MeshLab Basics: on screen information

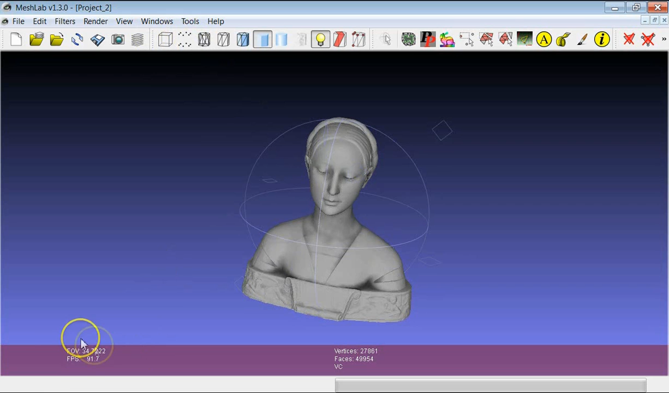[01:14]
you usually improve a lot the value of frame per second. So that the navigation becomes easier.
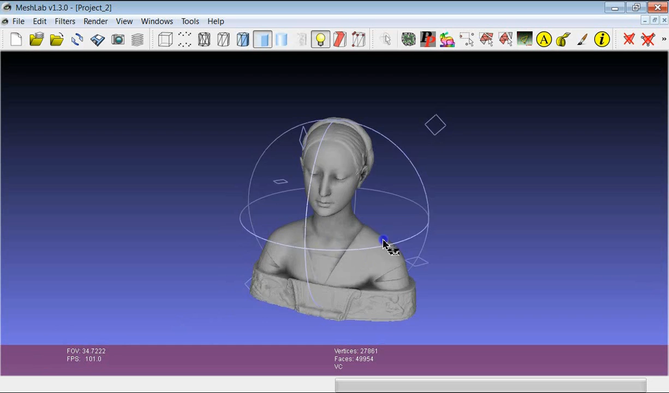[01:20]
Then there are other data that are always available. And essentially there are the number of vertices and the number of faces of the model.
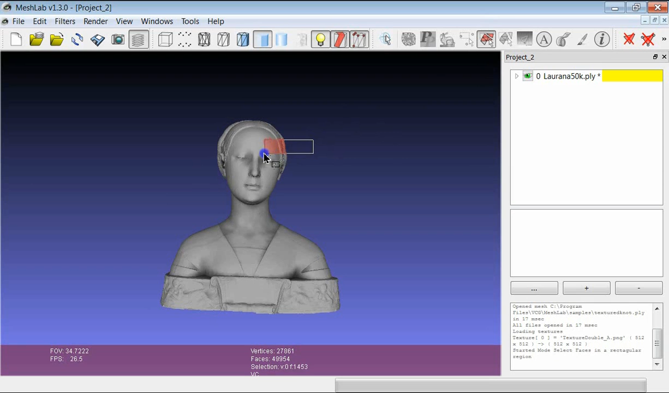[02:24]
You have a feedback here about the number of vertices or faces that you selected. This can help you quite a lot especially when using kinds of filter where you select very small areas like small connected components.
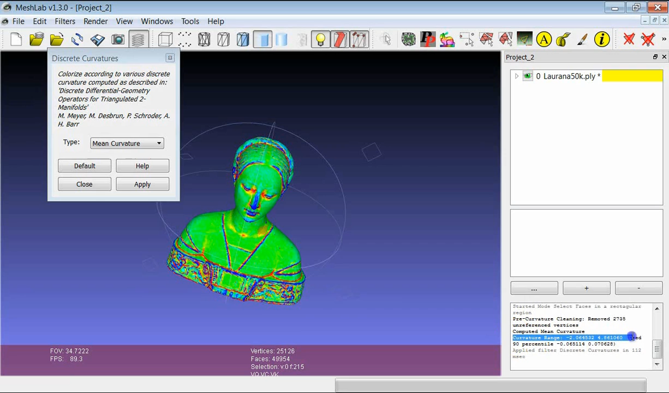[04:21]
And you also have you see the feedback about what was done by the filter. So we have a pre-curvature cleaning where it removed some unreferenced vertices. And you have also the feedback about the curvature range for example.
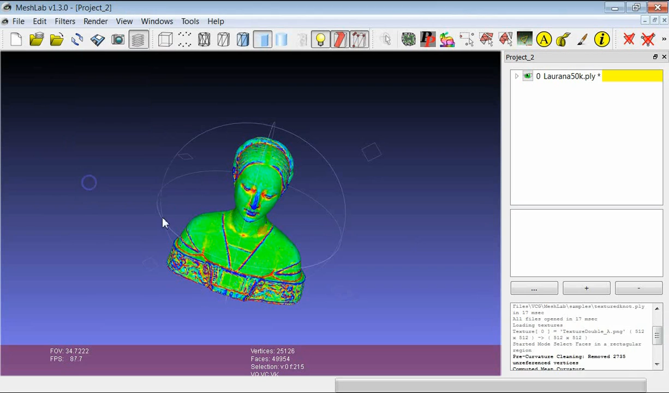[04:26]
So these are the basic data that you can get just having a look at the interface of MeshLab.
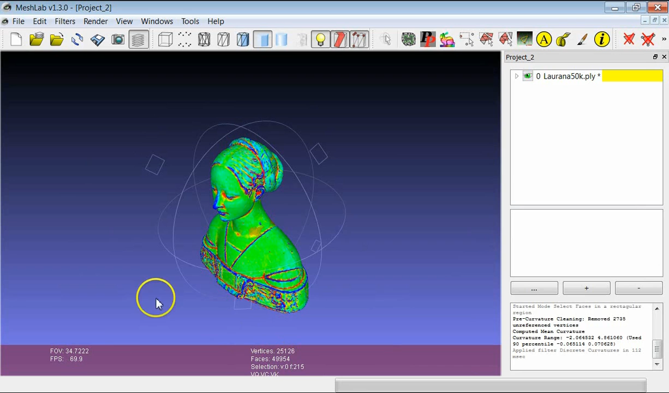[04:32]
And most of this data is extremely important to try to understand for example which kind of filters that you can apply on the model or not. And also try to keep track about the possibility to load more data and how it will be possible to navigate them in a nice way and so on. So thanks a lot for your attention.